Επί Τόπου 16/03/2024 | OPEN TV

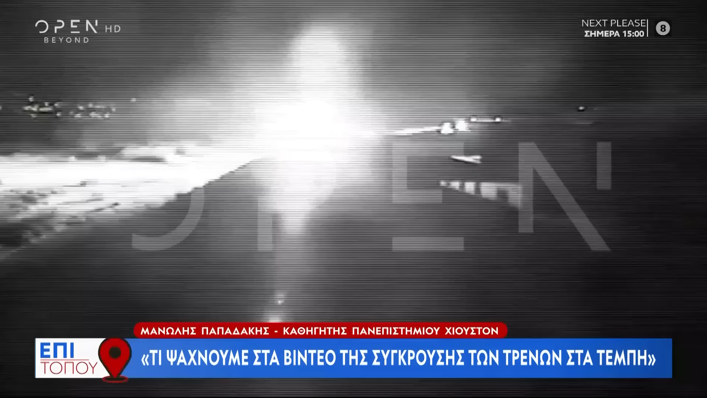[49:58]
Η ομάδα εμπειρογνωμόνων εκτιμά ότι το πύρινο μανιτάρι που κατέκαψε αρκετούς ανθρώπους μετά τη σύγκρουση των τρένων οφείλεται στις πολύ έφλεκτες ουσίες που εντοπίστηκαν όπως το ξυλόλιο και σε καμία περίπτωση στο έλαιο σιλικόνης,